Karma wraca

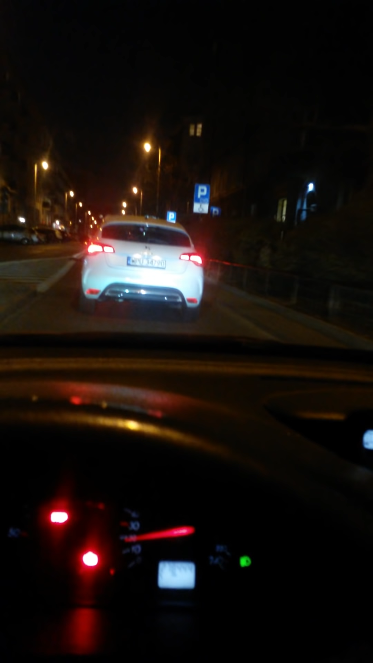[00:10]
Teraz wam pokażę, jaką ma rejestrację, dobra? Pojedzie z przodu.